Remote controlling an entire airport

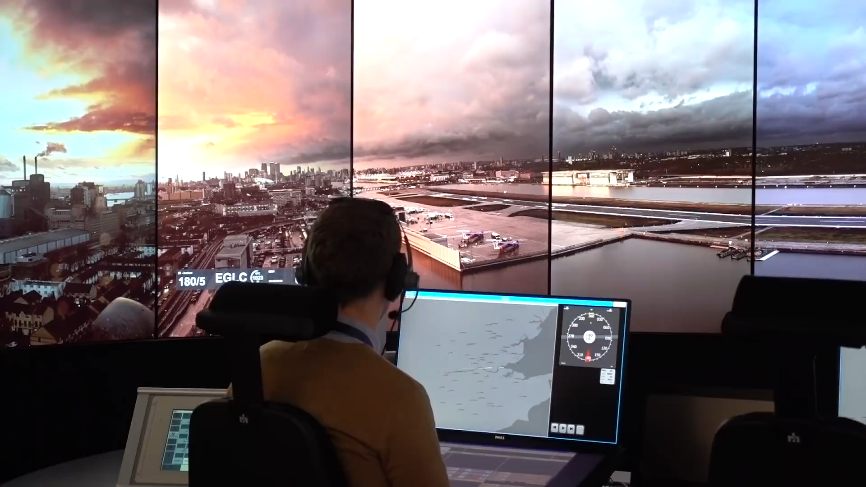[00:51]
You'd never do that with binoculars, but this system lets you do that. This is a 360 panorama, but it's compressed into 225 degrees.
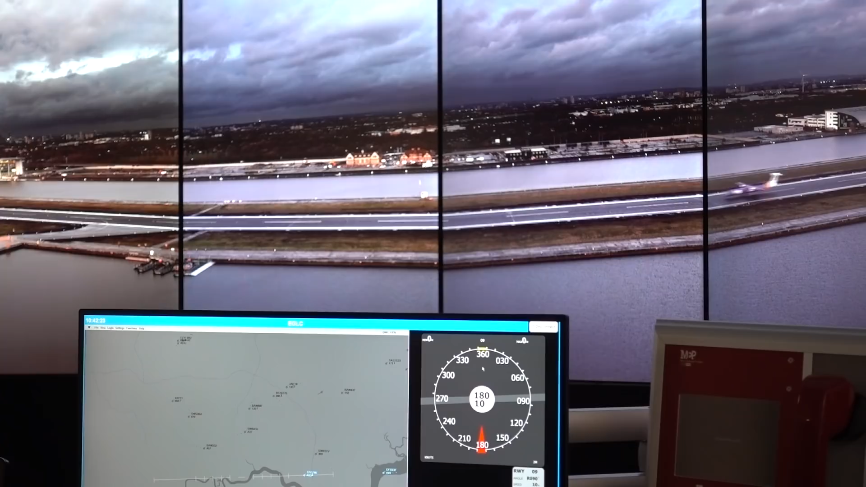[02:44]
We are using separate data feeds. They come from the masts. One goes east, one goes west. They're not public internet.